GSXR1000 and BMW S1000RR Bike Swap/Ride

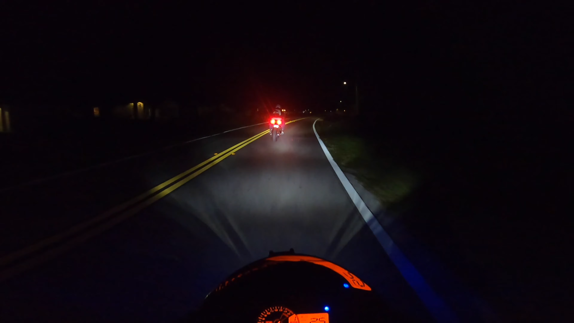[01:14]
Jeez, okay All right, so he's riding my bike And I'm riding his GSXR I don't know what year this is I want to say it's an 09 maybe Maybe, no, 12 or 13 I'll get the information And throw it up here But he wanted to go Take a quick ride I know it's late at night And it's kind of dark I ain't even got my jacket on So But he wanted to take a quick spin And try out my BMW So I was like,
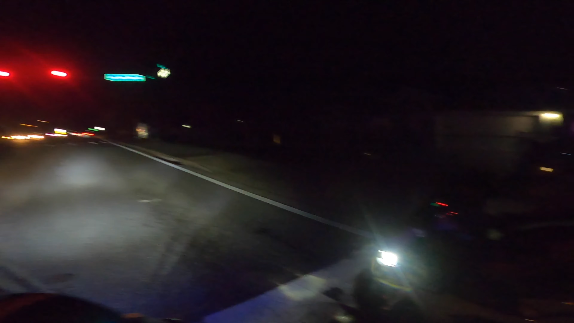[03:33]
He's not used to the electronics So he's going nuts with it No, we're going to go down Just walk down All right No, no, what do you say But I'm just going to follow him Oh, shit That thing is flat Flat
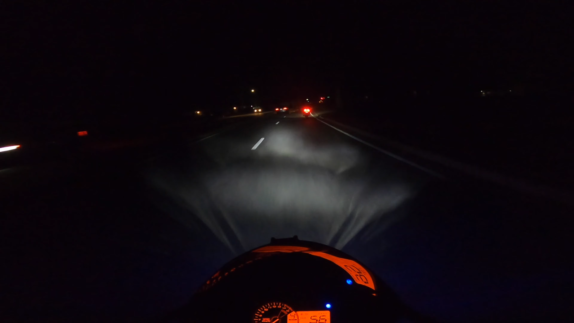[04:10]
the two Are just so Very much different The front end has been lowered So it's kind of It's very different From what I'm used to I have to look back I hate that I have to look back I can't be without mirrors I cannot I keep looking for mirrors And I can't do it Like I feel like I'm back on the Ducati Well, this bike is super comfortable I'm not going to lie First gear, right? Uh-huh I was trying to hit it in first And I felt this Like it was bottom scale I was like, you know what?